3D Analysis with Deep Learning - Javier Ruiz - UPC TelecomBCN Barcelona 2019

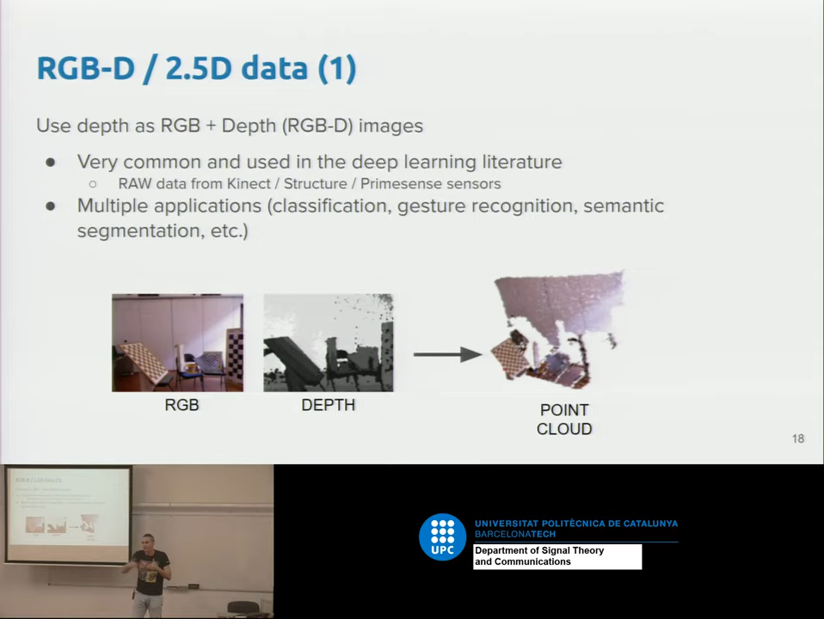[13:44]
d and this is very nice because our depth is an image so we can use standard convolution standard neural networks we don't have to change anything and it's very easy to use in deep learning architectures no and people have been doing this at the beginning was the first thing that people was doing no to work with depth and then the easiest thing that you can do is that i work with depth as
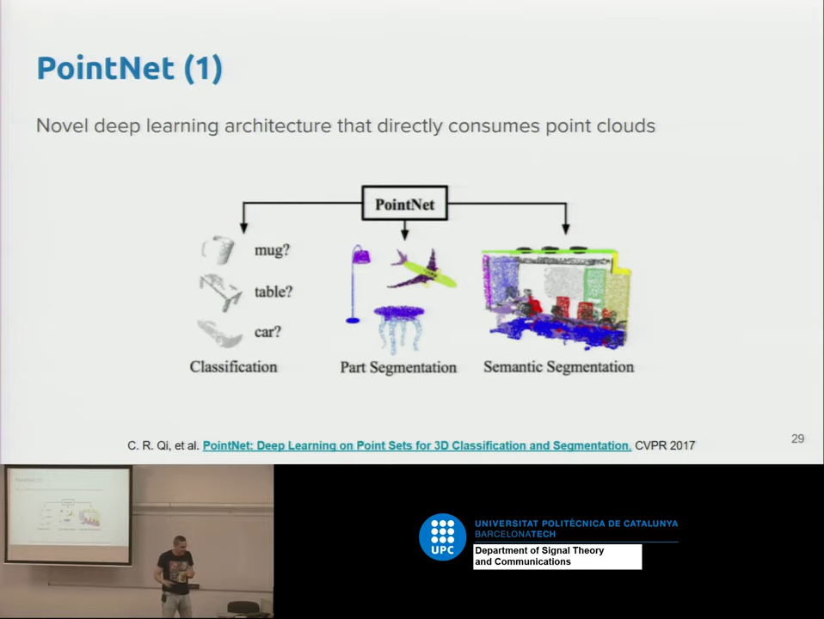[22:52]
list of point clouds okay you have to think that and they use it to classify to the segmentation and to the same so to different application and it was working so so the network was working fine so they proposed this i'm not going to go into detail but at least the important thing is that they are not convolutions here they